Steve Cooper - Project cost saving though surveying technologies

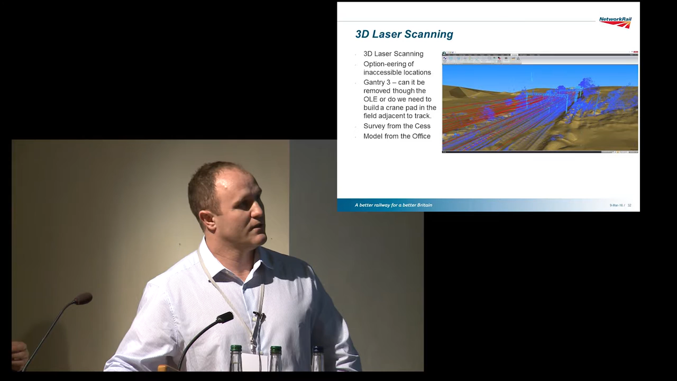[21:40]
And from that I export into CAD and hand it over to the engineer to see whether he could fit that signal gantry down in between the cables.
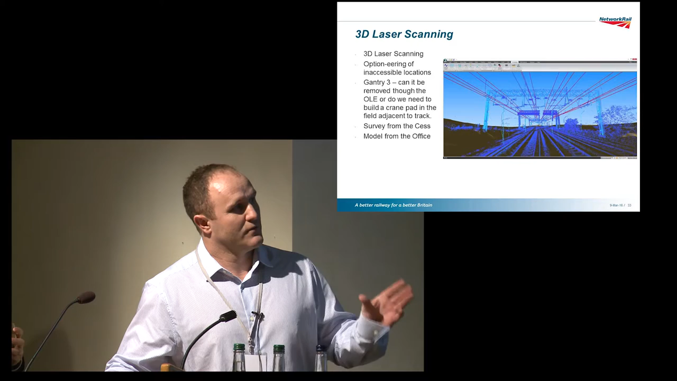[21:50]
So I'd lift it up and do it all from trackside instead of off the farmer's fields.
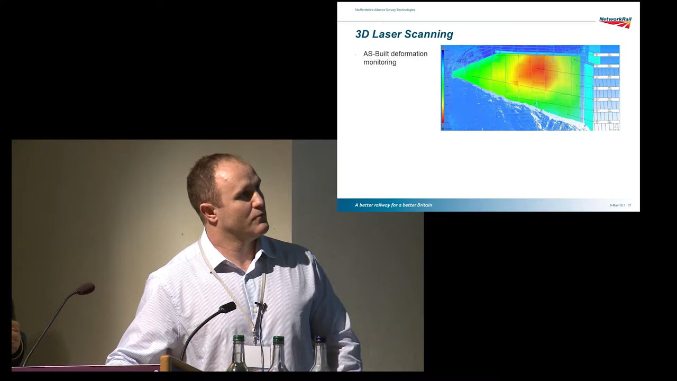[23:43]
we were actually able to pick up millimetre movements on the RICO wall.
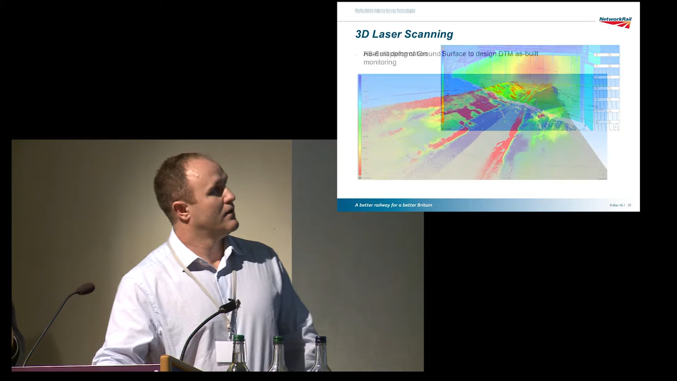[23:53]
So again with the heat maps, this example is with the earthworks. So going through the cutting, we've 3D scanned the entire cutting as we're going as a progress report and giving you back quality control.
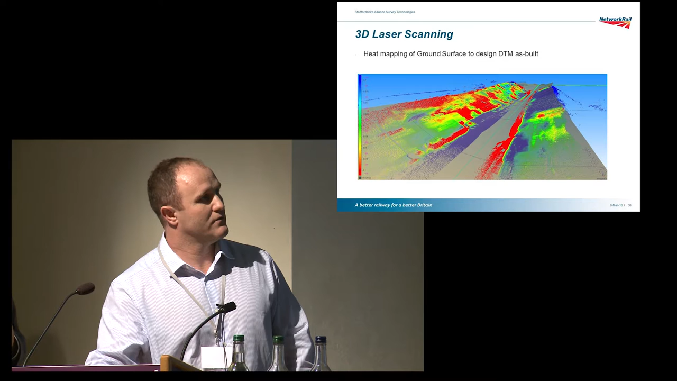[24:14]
So you've got your heat map showing what's, the red's high, blue's low. See how well they're doing with the earthworks.
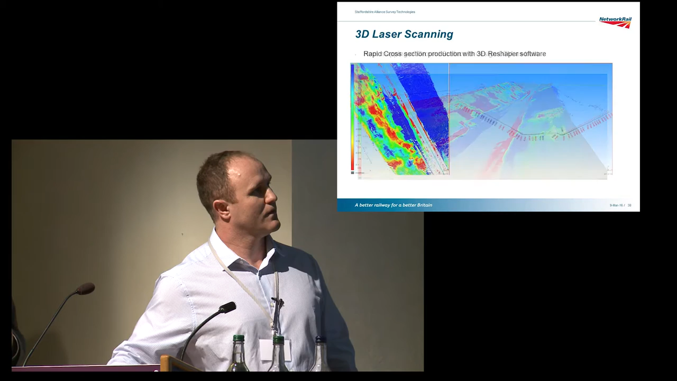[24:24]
And also cutting cross sections through it and showing it in section.